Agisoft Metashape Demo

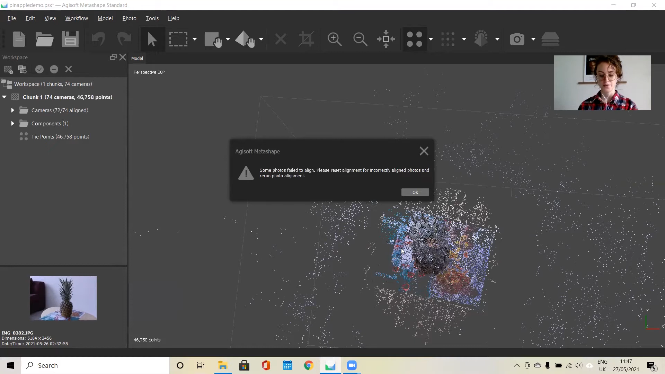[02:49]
OK, so after your alignment is finished, you will see your sparse point cloud and you can see that some of the photos failed to align.
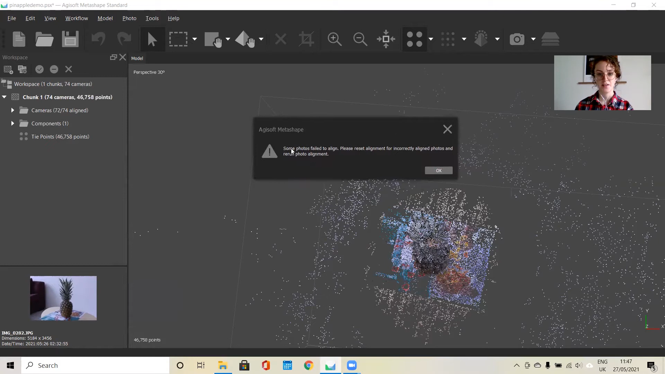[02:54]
So we can check out which ones failed.
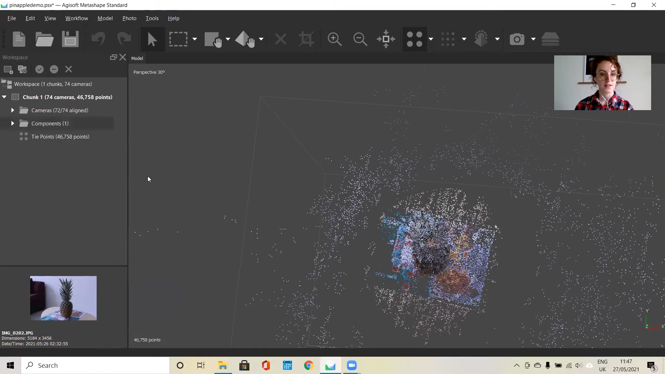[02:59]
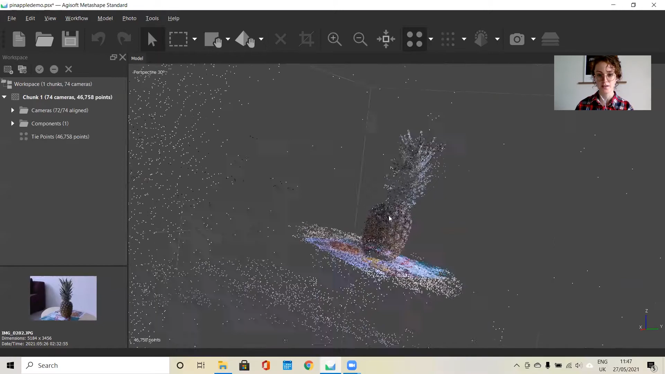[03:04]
But first, if we just take a look at the sparse point cloud, it seems to cover quite a majority of it.
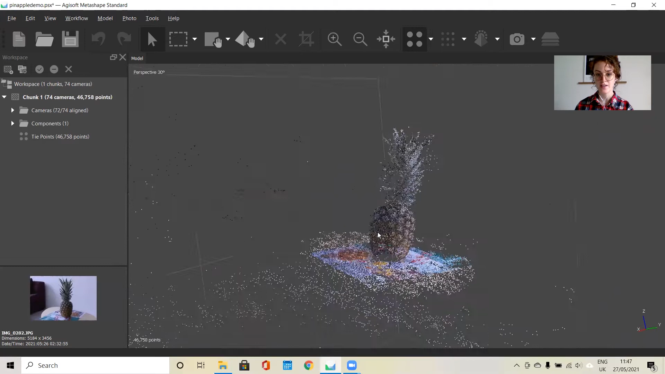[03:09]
And the sparse point cloud is a visualization of which image pairs overlap with one another. And these are known as tie points. So the greater overlap that you did while you were taking your photos, the easier time the software will have in detecting tie points.
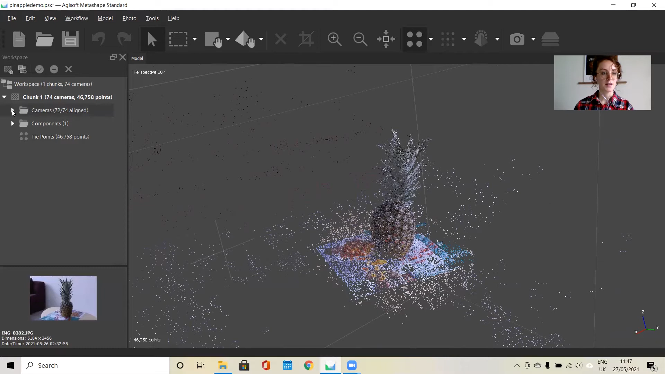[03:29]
So we can see that 72 out of 74 of the photos did not align. And we go down, you can see that these were the ones that did not.
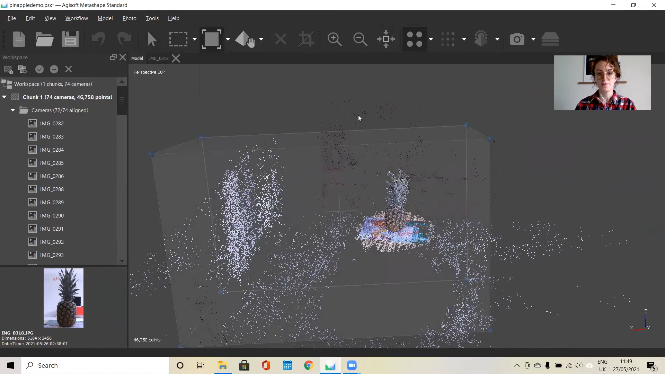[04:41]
And so that the software will disregard all of this extra data that we don't need included in the model. So to do that, we would go to resize region. And we can just make the box a bit smaller.
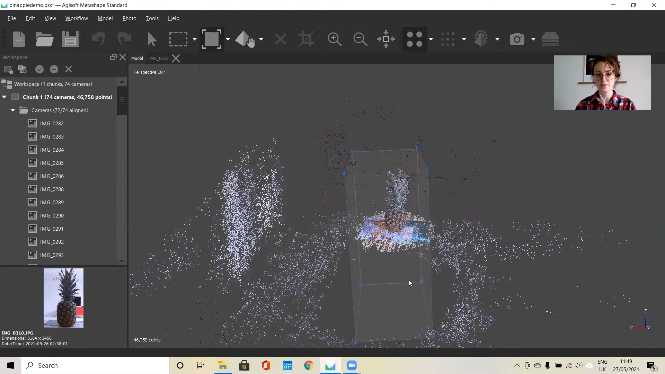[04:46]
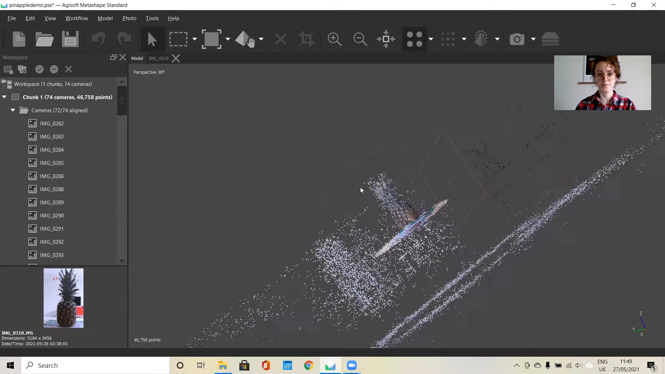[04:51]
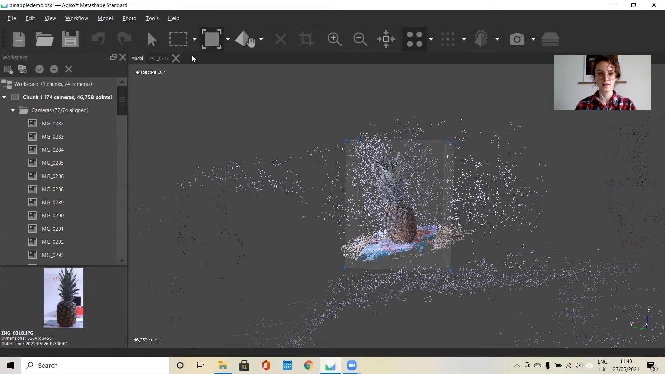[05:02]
And we can also rotate it so that the model is straight within the box.
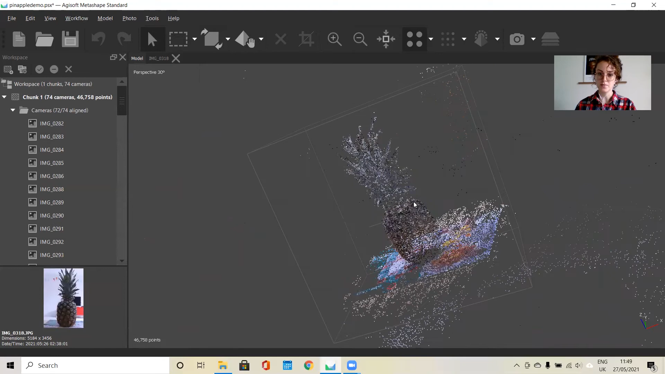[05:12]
And take a good look from all angles to make sure that you haven't cut off any of the model.
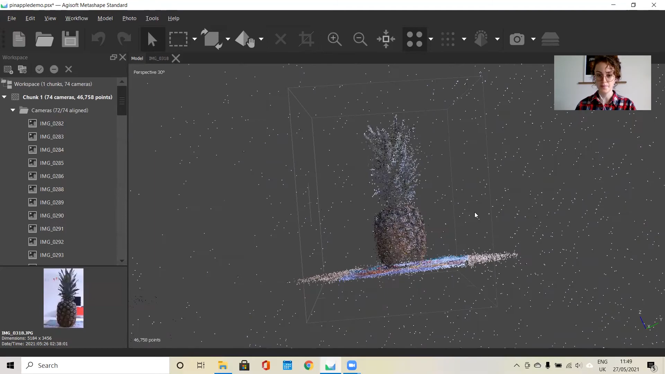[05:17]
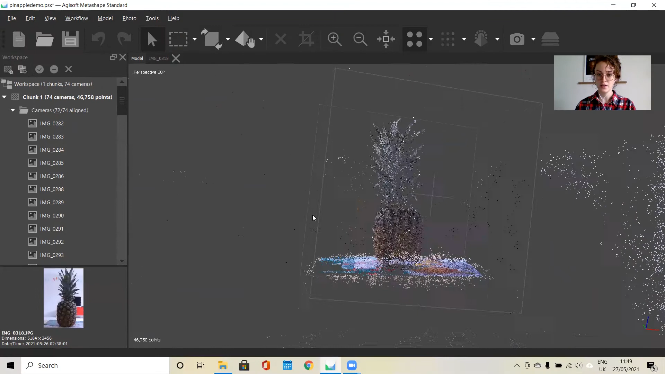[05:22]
Okay, looks pretty good. And now we can go ahead with the next step in the workflow, which is building the dense point cloud. So the dense point cloud is a depth map created from the overlapping pairs from the photos, and then they will merge together. And again, you can change the quality of this. So I'm going to keep it on high for now and see if that helps.
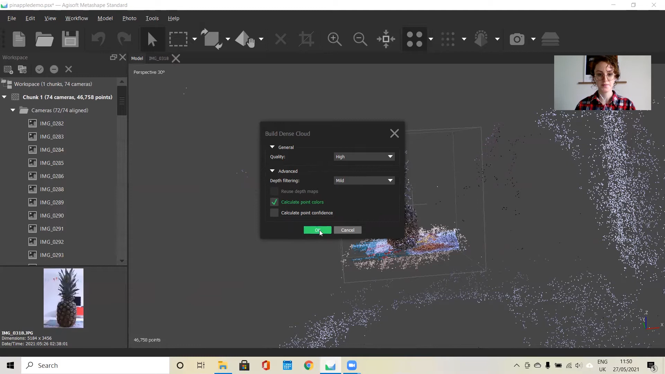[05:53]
Okay,
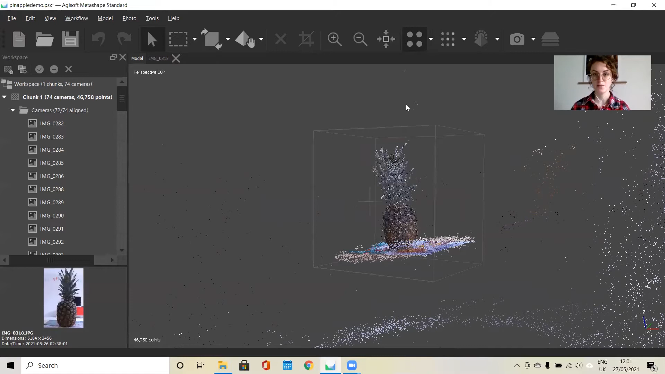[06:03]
so now that we have our dense point cloud rendered, we can turn that on by clicking this. And we can see how that turned out. So this has all the depth information included in it. And from here, we can go on to build our mesh. So the mesh is a polygon consisting of vertices and triangles.
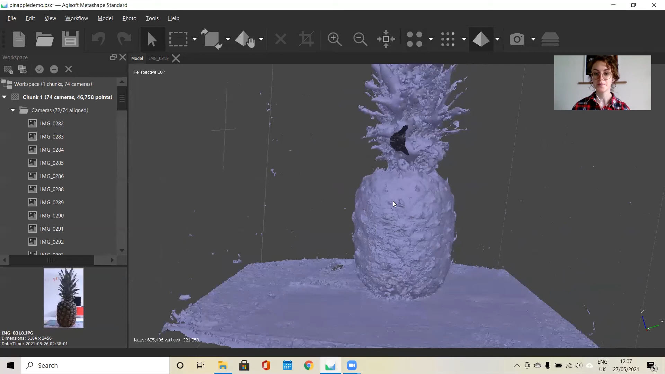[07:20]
So that's what it looks like, and you can see that there's a bit of a hole there. Which I'll probably be able to fix later. But that may have been a result of those two cameras not aligning. And yeah, everything else looks okay. And we can also turn on the wireframe.
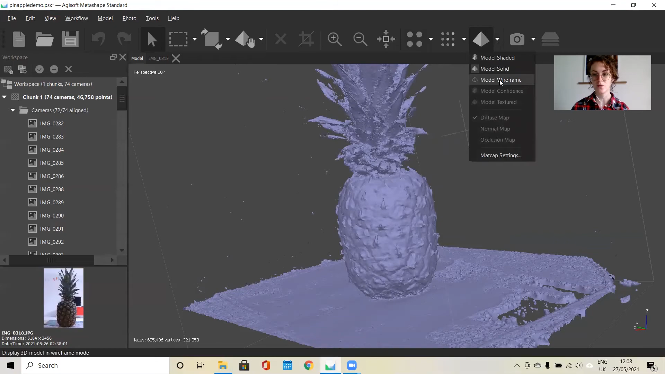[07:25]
So we can see the geometry that makes up the model.
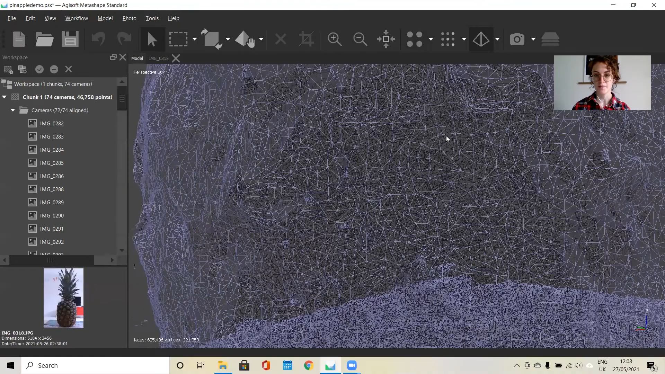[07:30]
So you can see the vertices and the triangles.
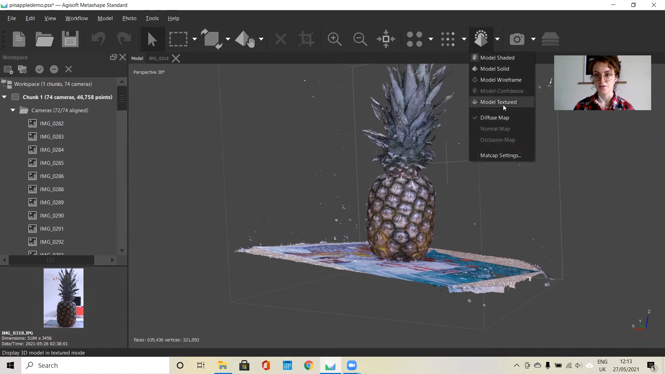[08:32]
So once that has finished loading, you can turn on the textured model. And there we have it. It's more of a photographic finish on top of the mesh.